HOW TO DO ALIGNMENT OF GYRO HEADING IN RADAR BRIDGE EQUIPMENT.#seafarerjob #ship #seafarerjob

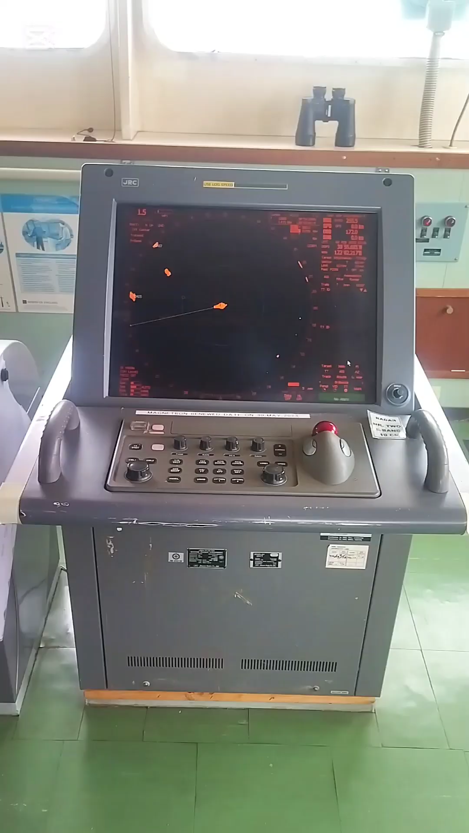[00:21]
guys i'm showing you one by one
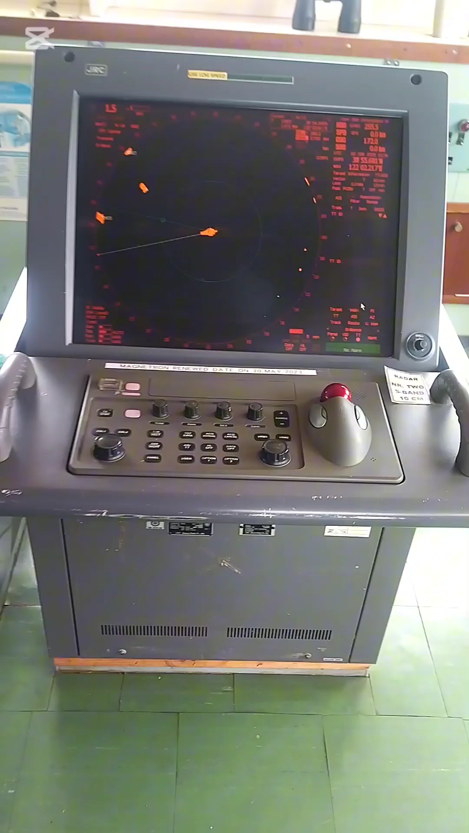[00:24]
step by step you just watch it you see
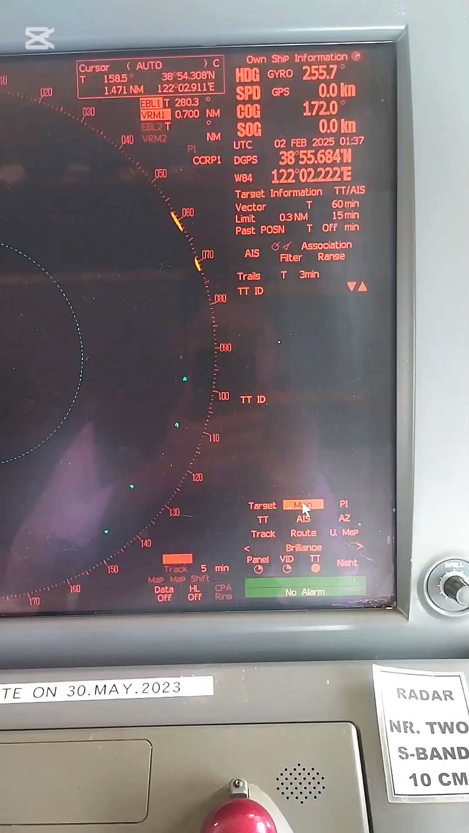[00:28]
here one option is main just press the main you can find your nav equipment setting press after that you find a gyro setting you see on the gyro setting you press the course if
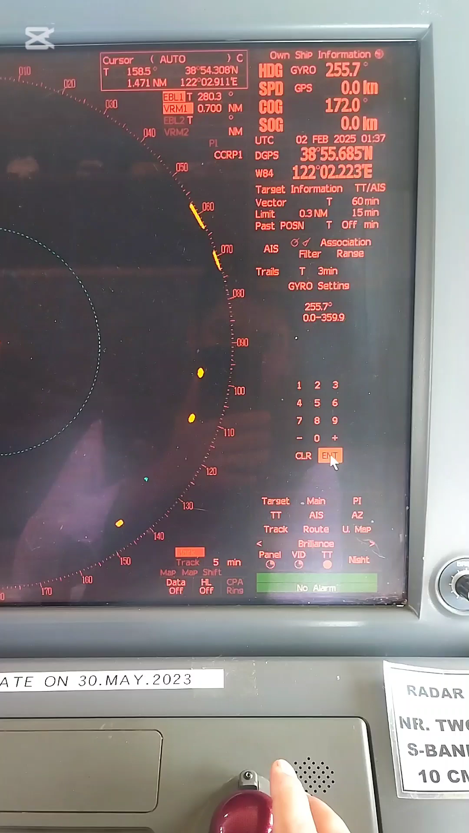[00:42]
you press the course here you see here you can input your course as required now I am going to my
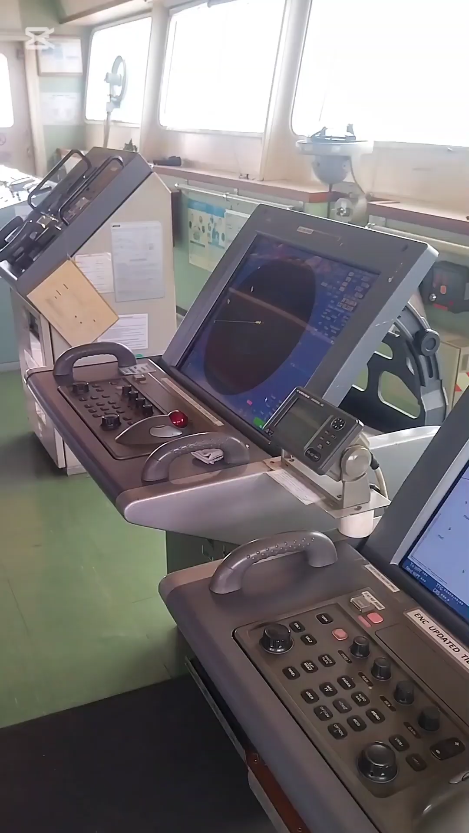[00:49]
X band and showing you step by step you see
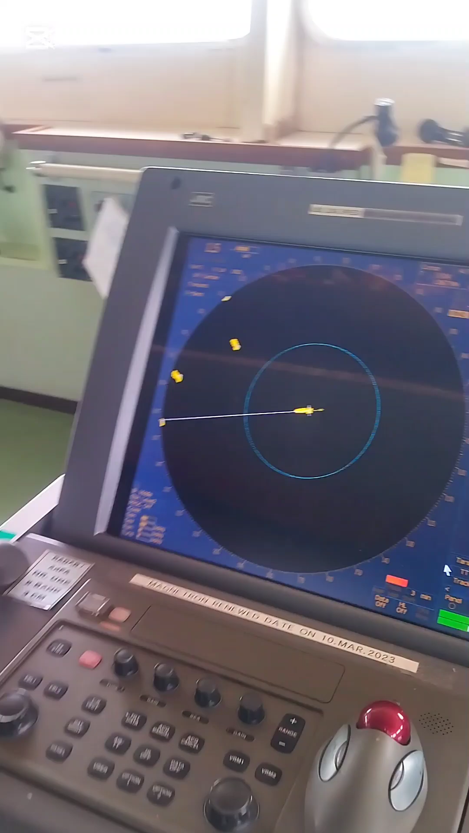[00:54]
this is my X band radar and here the option is called main you see here main
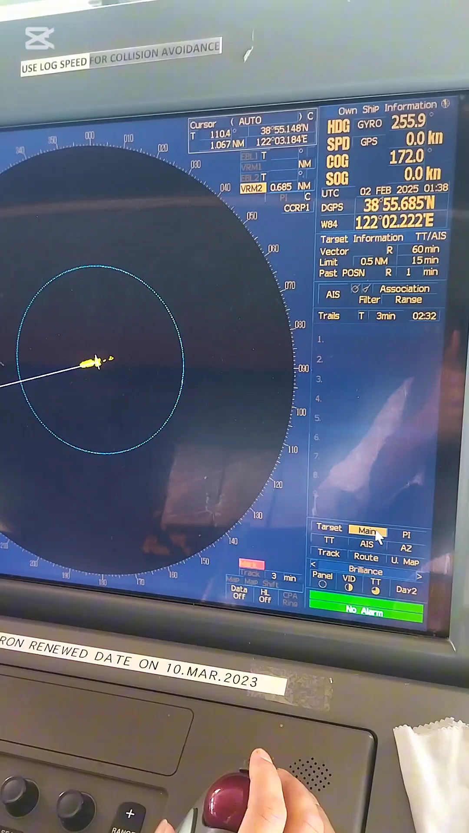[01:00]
so press main after the navigational equipment setting after that press on the
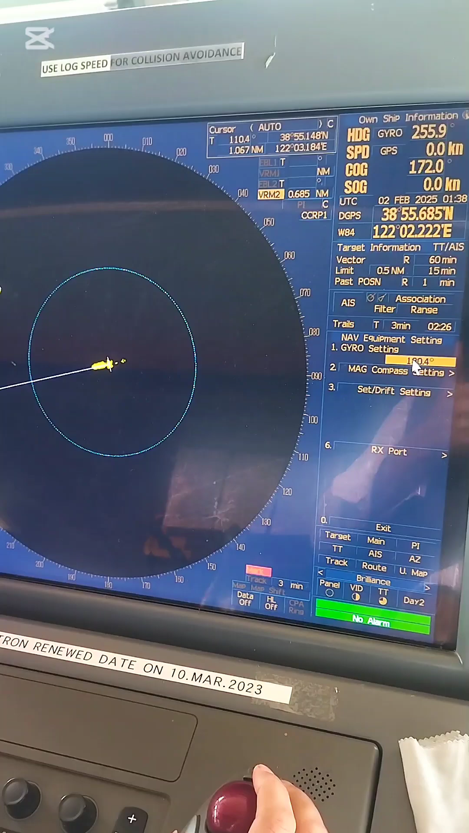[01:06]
gyro setting course you see here you can input the course so before input
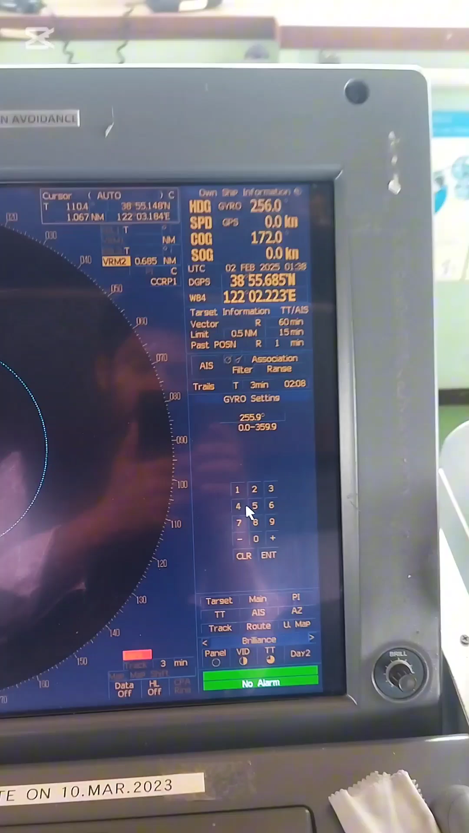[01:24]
my radar you see here also 256.1
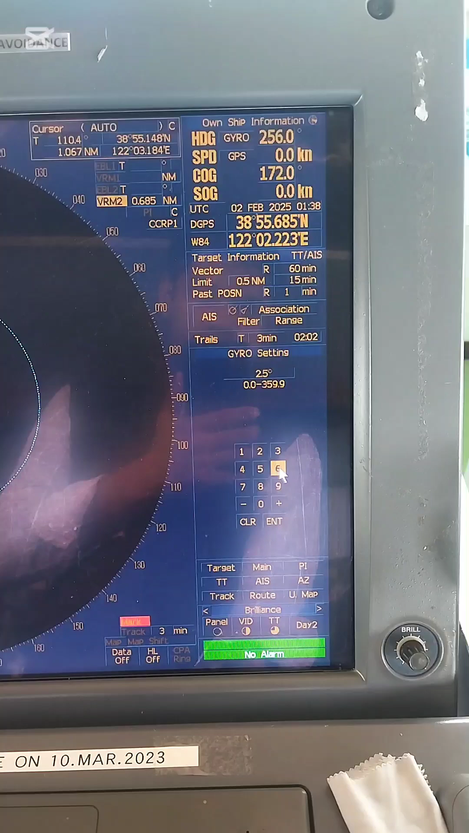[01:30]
I will input this one and after that press enter you see
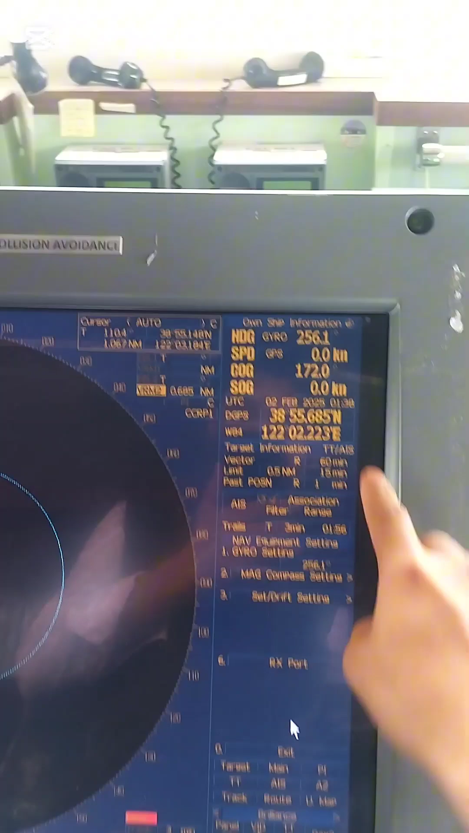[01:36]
viewers the heading changed to 256.1
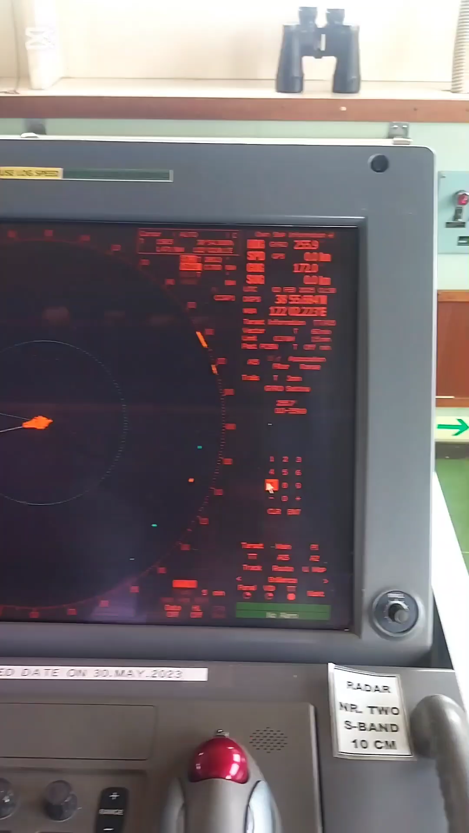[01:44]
also I will input my heading because of my heading is not changing so 256.1 and
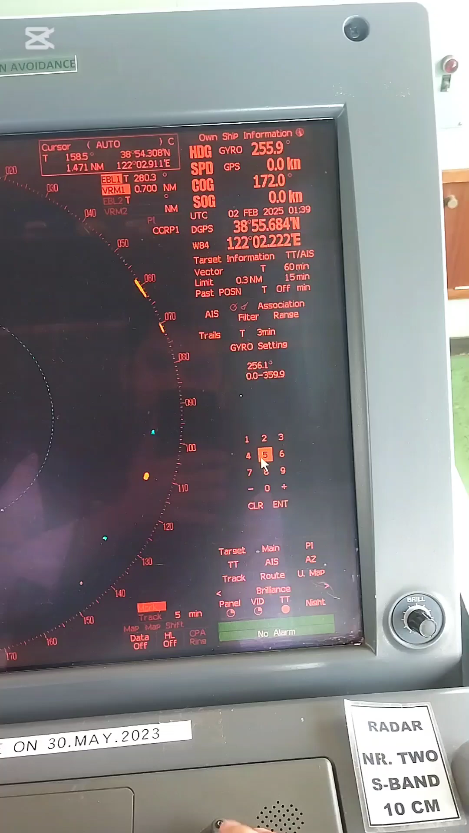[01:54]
after that I will press enter viewers you see the heading changed to
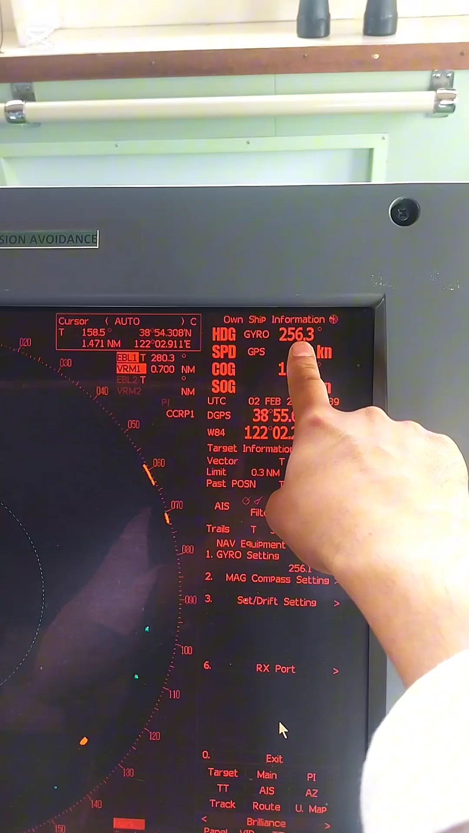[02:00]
256.1 and now is 256.3 because of the gyro heading is changing viewers
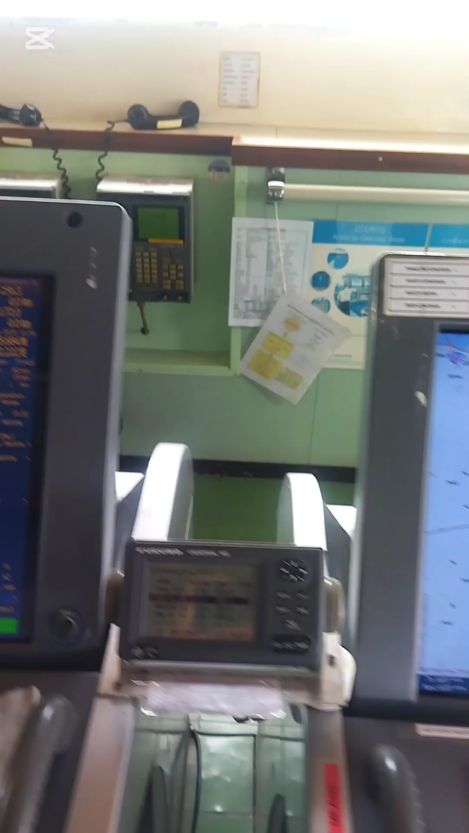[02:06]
you see in my X band radar also 256.3 heading